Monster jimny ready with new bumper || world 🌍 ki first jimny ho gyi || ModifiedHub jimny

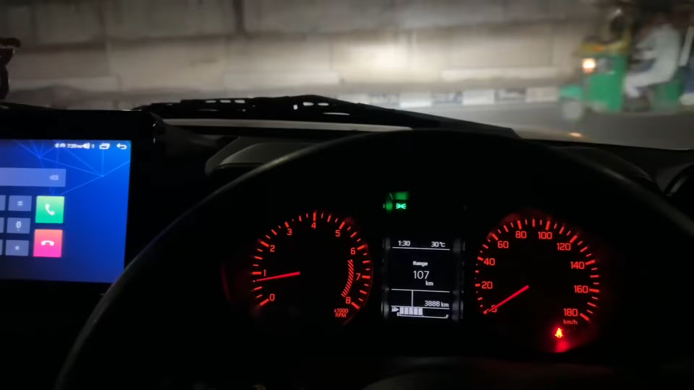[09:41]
आइस गाड़ी में बेंव एक चीज दिखांव कि देखो इए फॉग लंब बंध होगे अपने
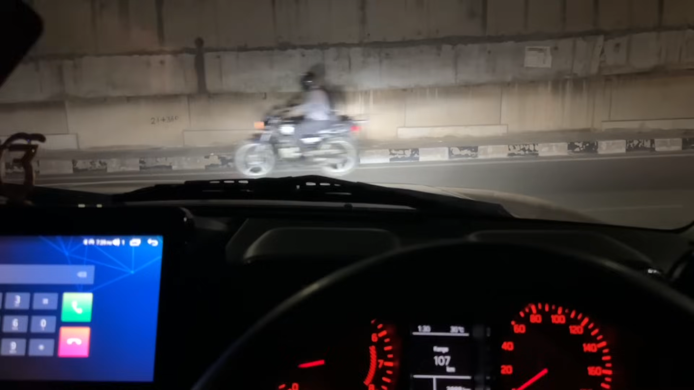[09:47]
यह में लाइट फॉग लाइट हाई बीम और यह उपर की लाइट के साथ